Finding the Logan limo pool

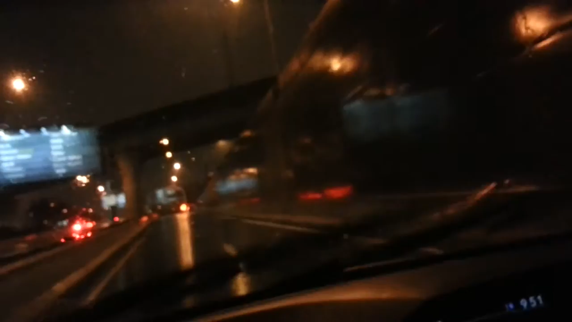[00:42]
So, and then we're going to stay right, take a right, the bottom of the ramp. If you go left here, you can get over to the Logan gas station where there's a Dunkin' Donuts and things.
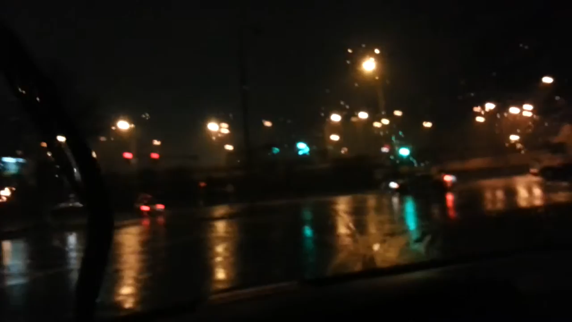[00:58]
So we're going to just continue around to the right.
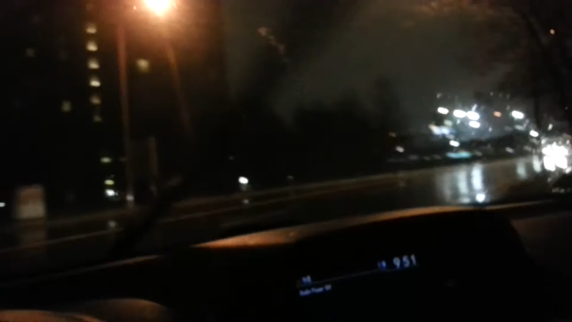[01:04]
So the Hilton is on our, we're passing the Hilton to the left here.